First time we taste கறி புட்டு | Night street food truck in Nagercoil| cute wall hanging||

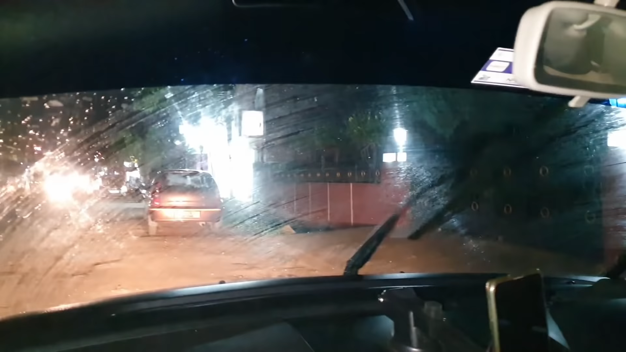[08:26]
இங்க பாருங்க, மழை வந்துட்டு தூரல் போட ஆரம்பிச்சுட்டு. நான் வந்துட்டு நியூஸ்ல பார்த்தேன், இந்த மாதிரி கன்னியாகுமரிக்கும் புயல் இருக்கு அப்படின்னு சொல்லிட்டு.